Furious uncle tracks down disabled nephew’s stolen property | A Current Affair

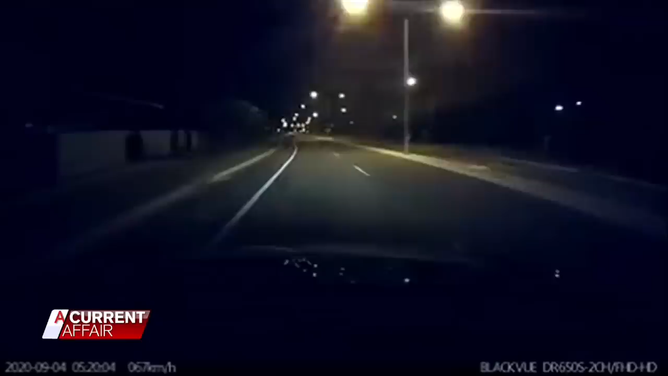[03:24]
In this dash cam vision, you can see a car speeding down the wrong side of the road as a stolen car then speeds past the driver. With a police policy of not pursuing stolen cars, owners like Christine just have to wait until their cars are dumped to get them back.